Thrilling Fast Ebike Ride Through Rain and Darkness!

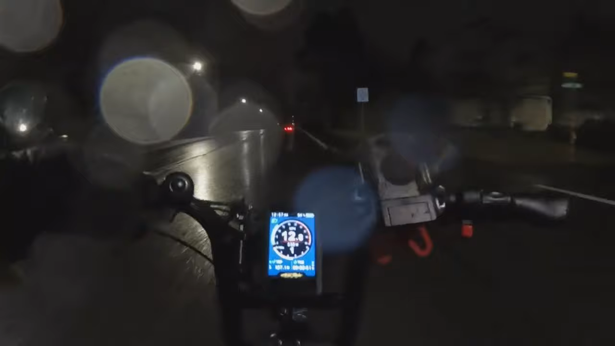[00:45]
morning at about 5 30 in the morning
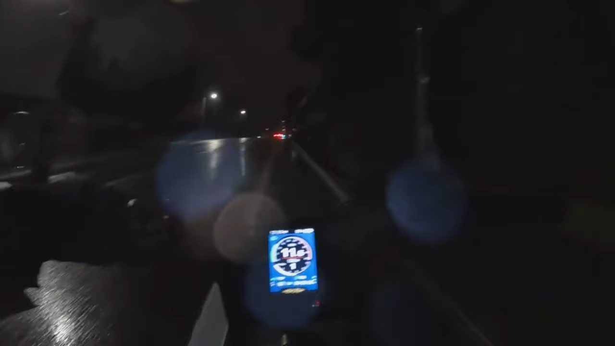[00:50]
it's a ghost town sunday morning ghost town this is a ghost town ride on the aerial rider grizzly
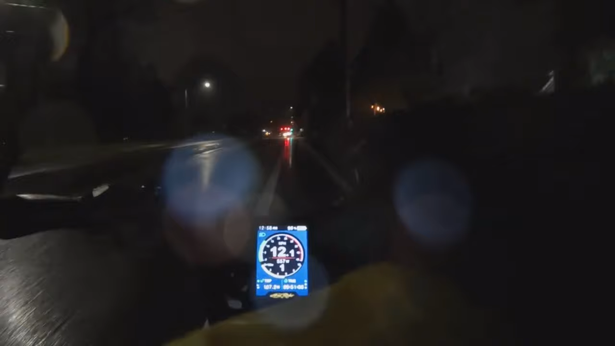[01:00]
as soon as i say that i see a few cars coming so but otherwise it's been pretty dead out here this morning i kind of like it the fewer cars on the road
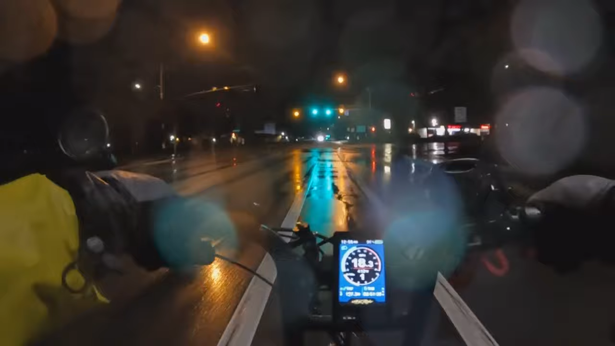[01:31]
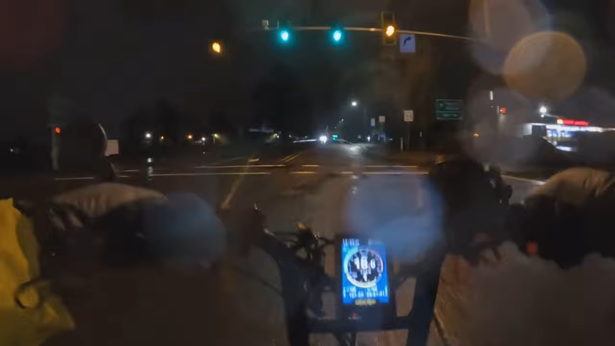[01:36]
i need to adjust my potholes that's the problem with night riding
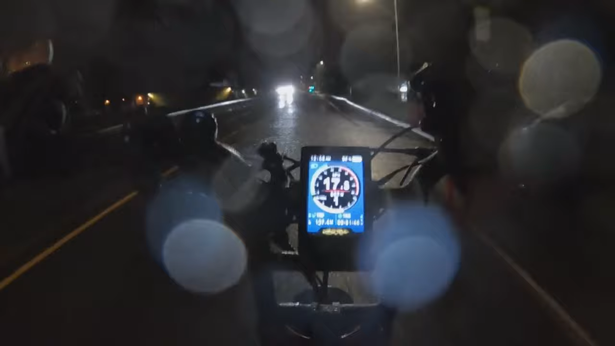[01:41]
you can't always see them look at this we get to ride
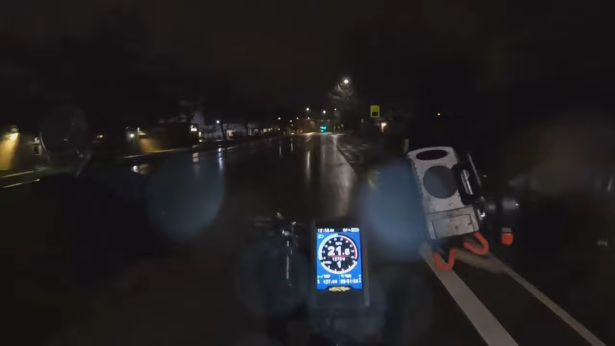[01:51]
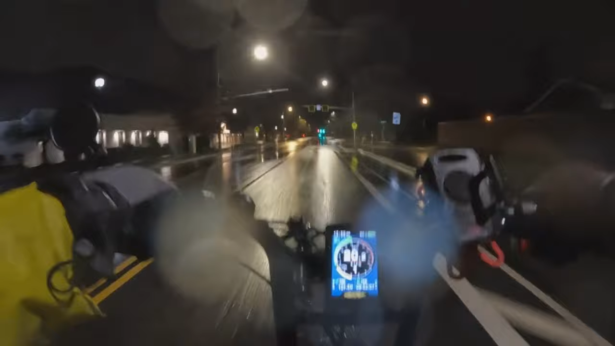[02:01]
it's raining a pretty steady rain here right now bordering on being heavy but not quite but i'm all decked out in my rain gear so it's not a problem for me so so Let's go.
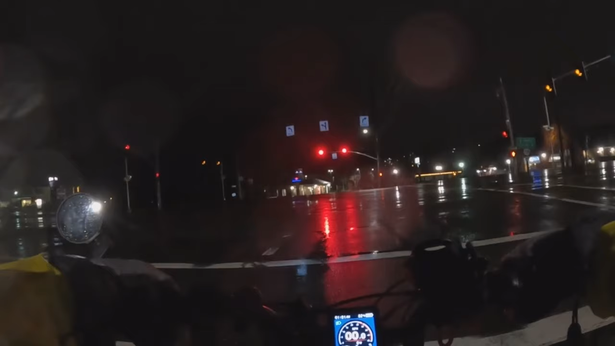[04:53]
anywhere from 32 to 34 miles per hour pretty cool and I got to do it on the highway just to show you what the grizzly can do yeah pretty nice and not going to get the same
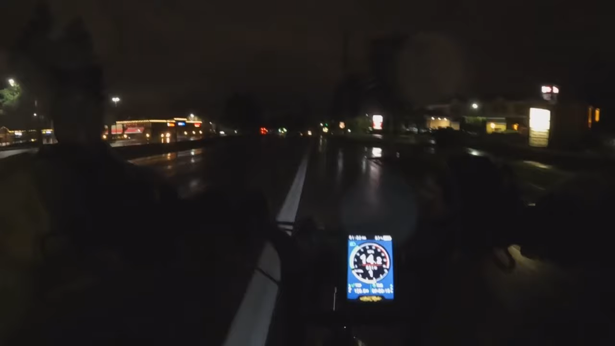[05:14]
on this highway because this is a busier highway so even at this hour of the morning on a sunday morning there's going to be some traffic
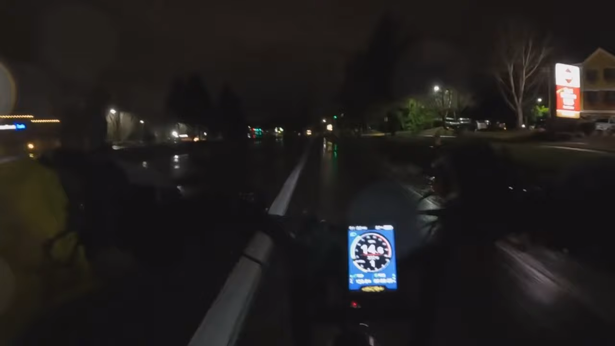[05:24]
now I'm wearing glasses for protection but boy there's a lot of crap in the bike lane here but uh even still I can feel that rain as I was going 33 miles an hour whacking my face so my cheeks are feeling it right now but that was pretty cool that was a adrenaline rush right there
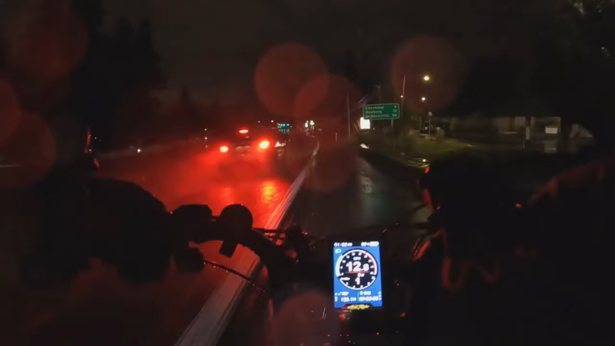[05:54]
I haven't ridden that fast on the grizzly in a little bit so it was nice to open it up I don't always do that but to open up for a change I thought you know I can take advantage of nobody on the road you know I guess that's the neat thing about riding in the early morning